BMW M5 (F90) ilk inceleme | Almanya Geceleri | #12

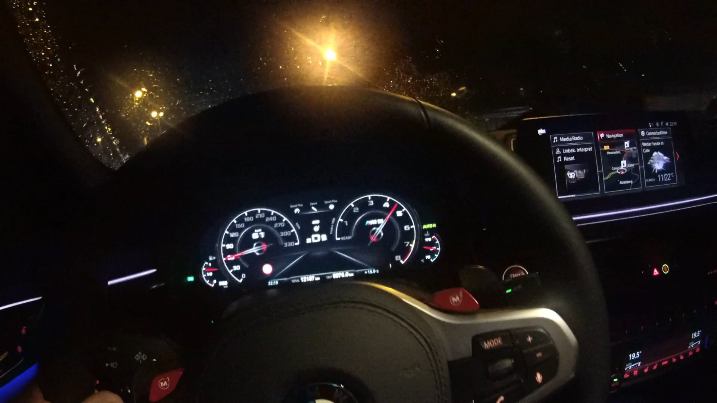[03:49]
Yani asfalta da, lastiklere de yazdık.
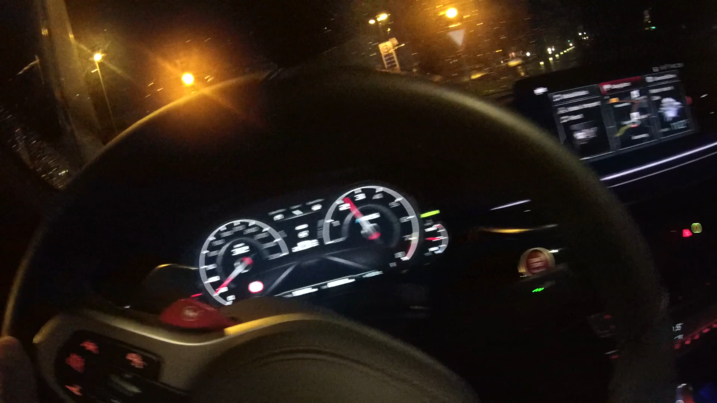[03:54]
İnsan acıyor ya. Bununla yarış pistine çıkmak lazım. Yani güzel bir rakip lazım şöyle.
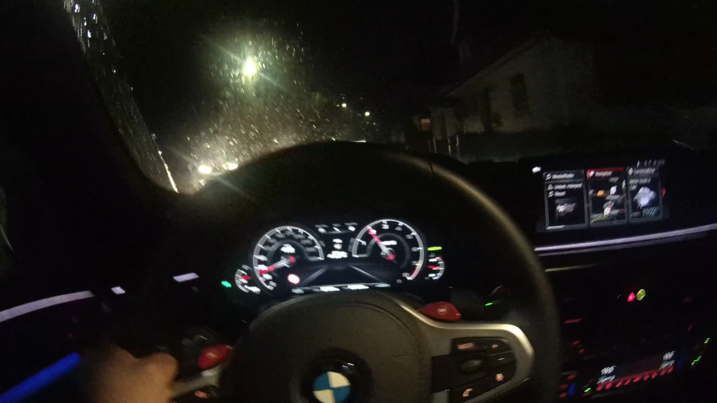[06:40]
24 saattir kesintisiz yağıyor ya mübarek.